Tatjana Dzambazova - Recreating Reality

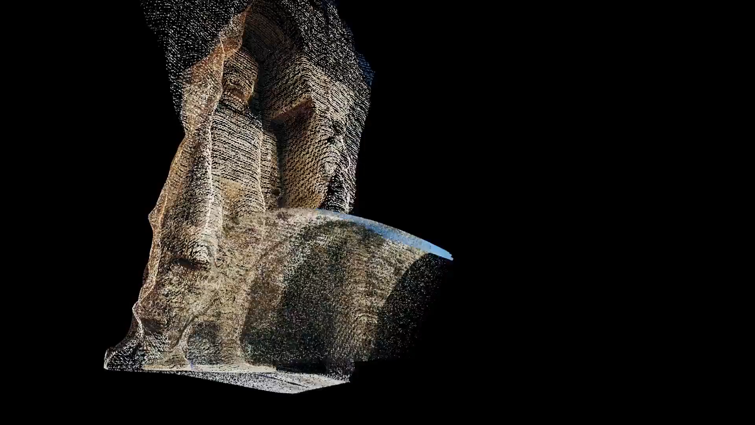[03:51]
Using photogrammetry and hundreds of these crowdsourced images, a team was able to digitally reconstruct the
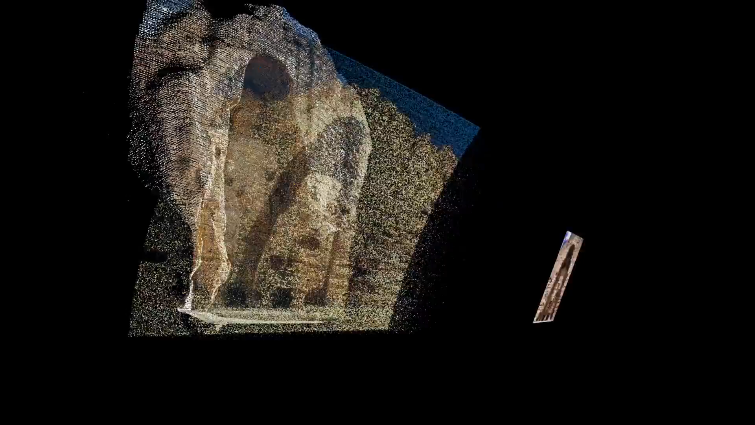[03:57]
Bamyan Buddhas in a gloriously detailed 3D replica.